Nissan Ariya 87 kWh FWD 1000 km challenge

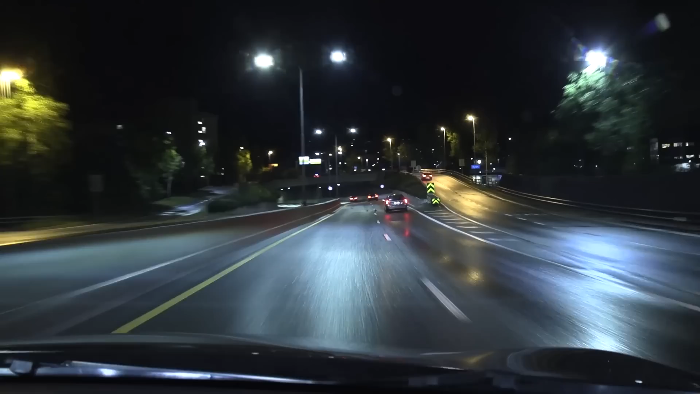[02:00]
but you can barely hear the water. Or, you know, some cars, for example Tesla, with poor soundproofing, you can hear that high frequency, like that constant hissing sound, like from the water splashing from below. But in the Ariya, it's dead silent here. E-tron, go home. Wow.
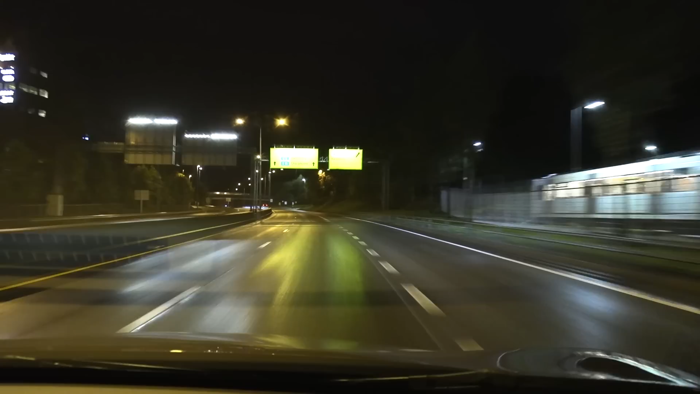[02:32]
Okay, but it's a small disadvantage though that we have wet roads. It's going to be roughly 40% of the route now will be some wet roads. So yeah, that's not much I can do about it because already in day after tomorrow, I mean, yeah, on Monday in 2 days roughly, or one and a half rather, then I have to return this car. So yeah.